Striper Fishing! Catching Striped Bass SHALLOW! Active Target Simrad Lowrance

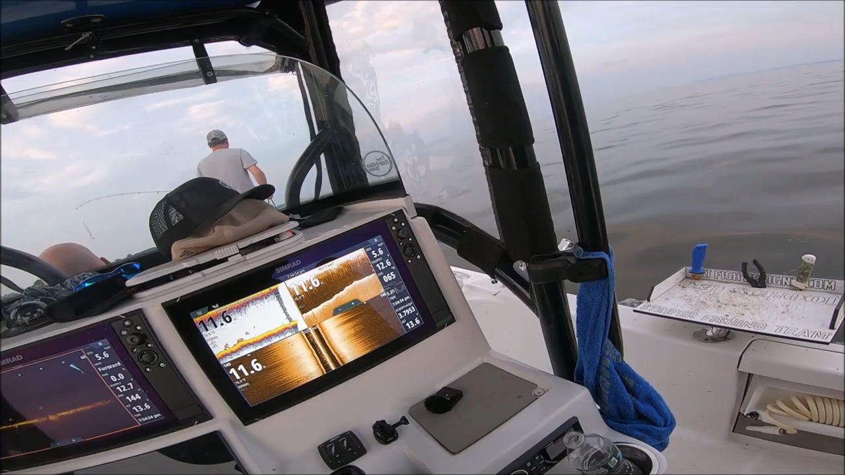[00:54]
Okay, they're all over the front fish finder. Oh yeah, the active targets got them locked in.
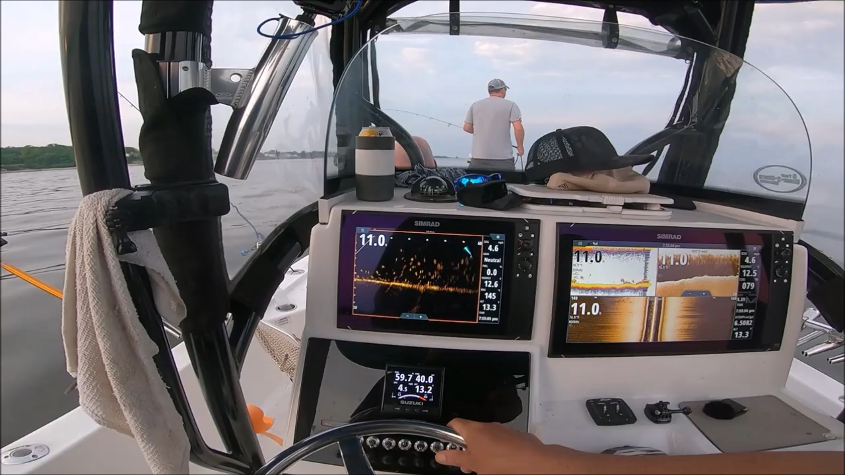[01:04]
We're all over them. We're all over them. They're everywhere. Lobster pot. Lobster? All right.
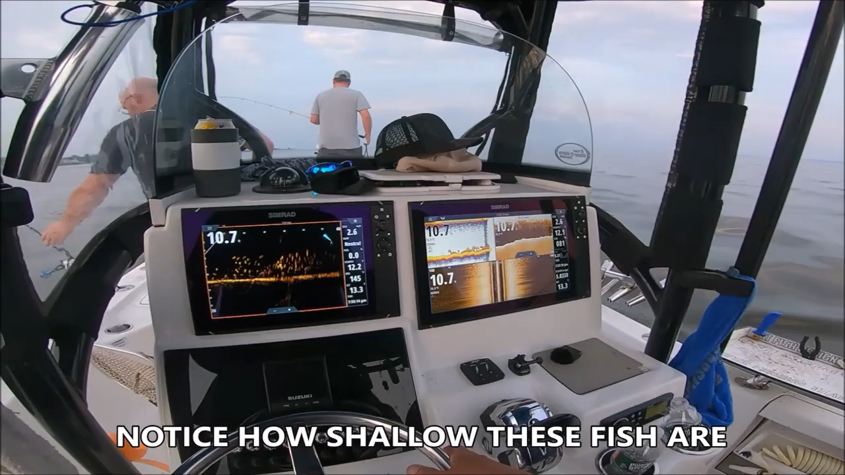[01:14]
Holy transfer. Oh yeah. Look at them all. They're all down there just waiting for you. All right, let's get them. Just do it. All right, I got that turned towards you.
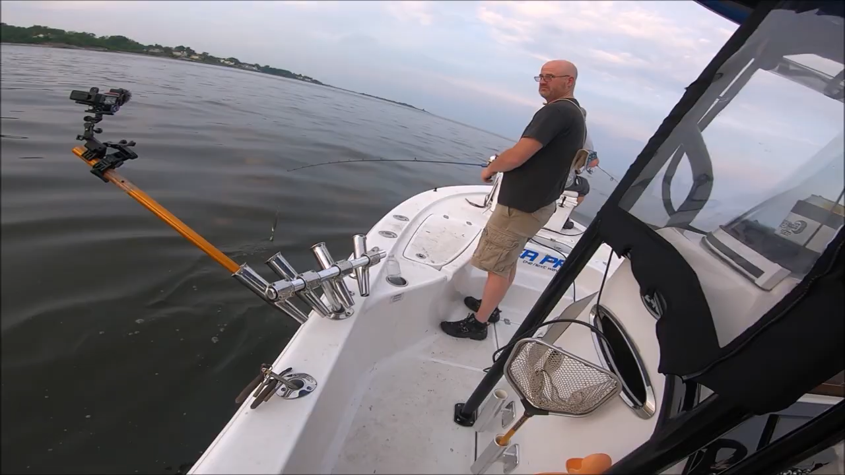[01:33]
That was the so if you drop right there, we'll be able to see you. I'm used to it. Oh yeah, there they are.
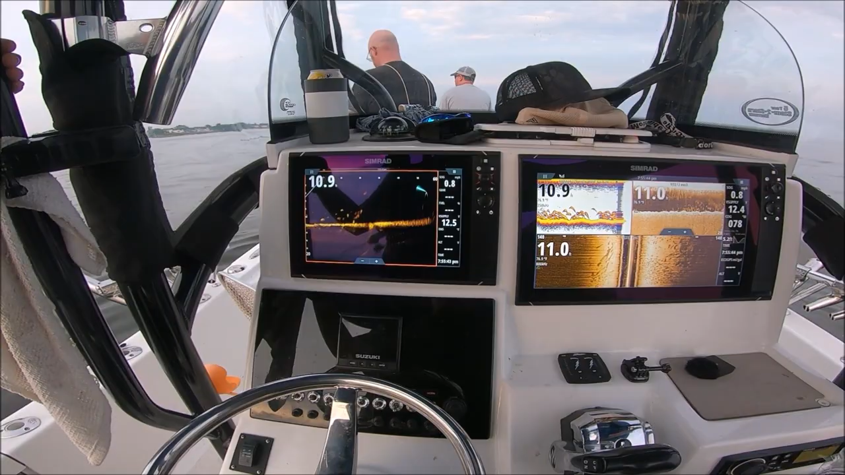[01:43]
Yeah, just grab the spoon.
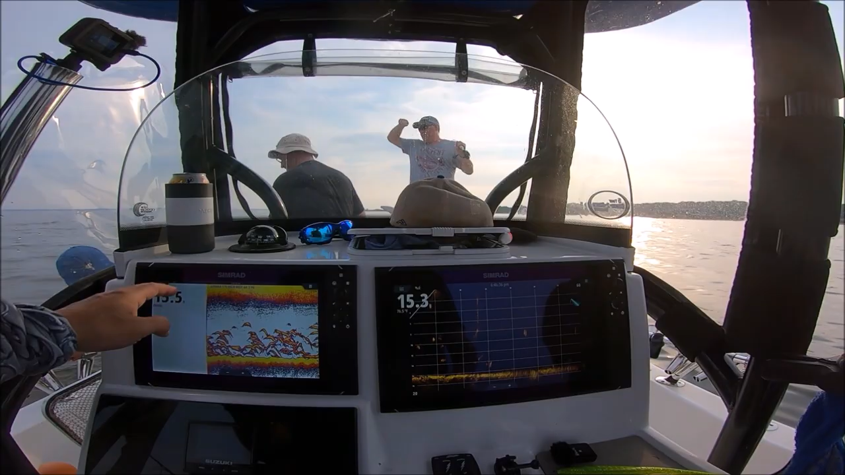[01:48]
The metal part, not the tin. Top of the spoon. You put it down? Okay, I just saw, okay, I saw you pop it up. They're looking at it. He's looking at it. He's hooked up. Top of the spoon,
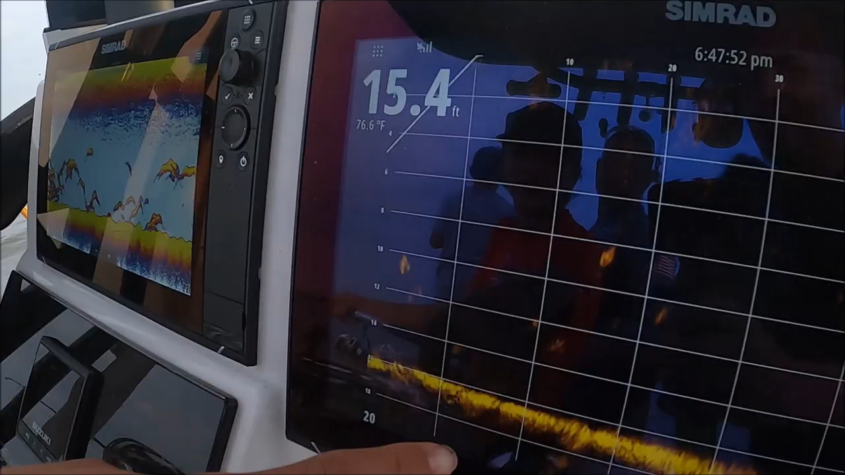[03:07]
On screen: depth 15.4 ft, water 76.6°F
And these are the fish looking. This is the front of the boat right here. Right here.
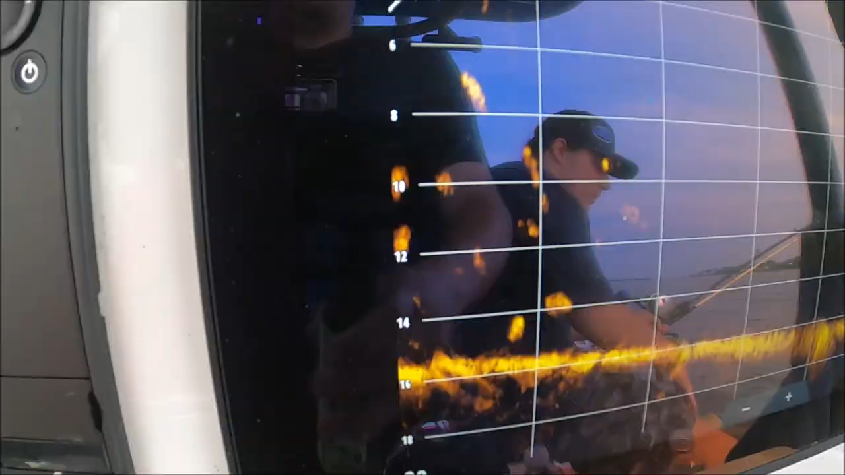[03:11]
What should I do? I don't know, man.
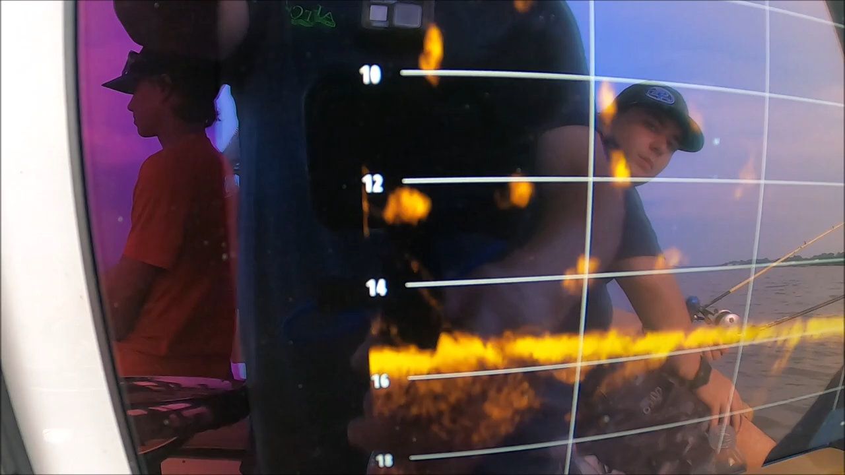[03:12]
You got to figure it out. It's crazy. That is nuts, man.
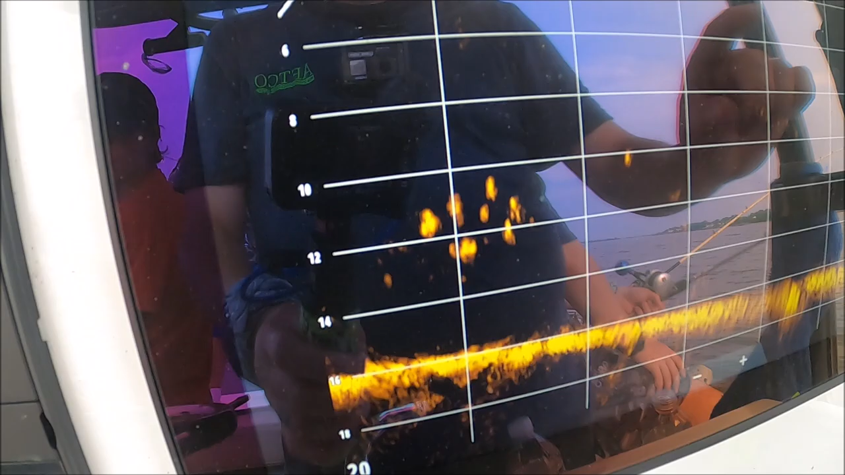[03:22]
Tim has an audience of stripers over here. That's his jig.
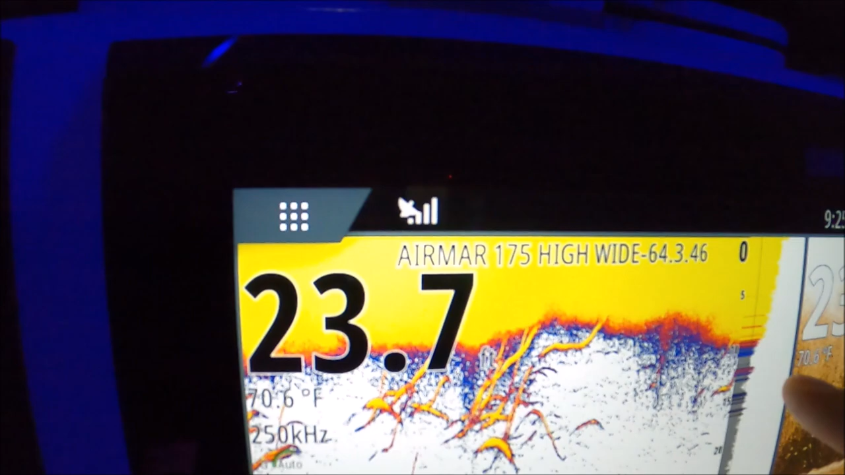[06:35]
On screen: water 70.6°F
They're over 20 feet of water, all the way top of the water column.
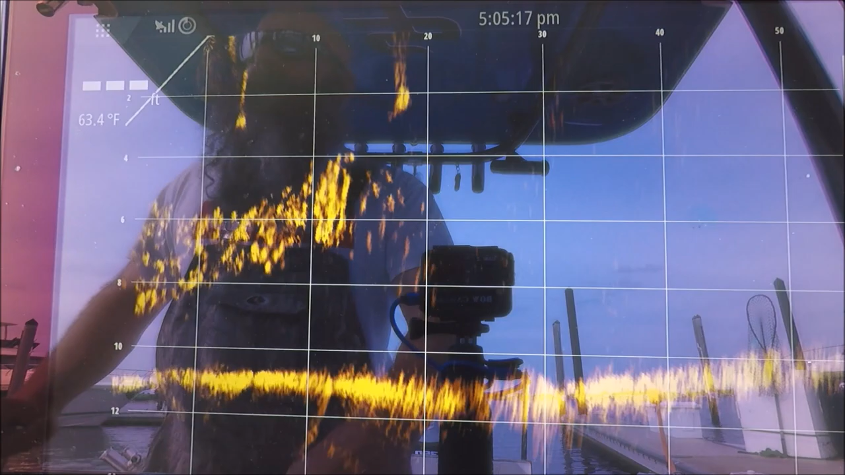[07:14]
On screen: water 63.4°F
That way, Tommy, I just seen it come down. They all ran out from under it.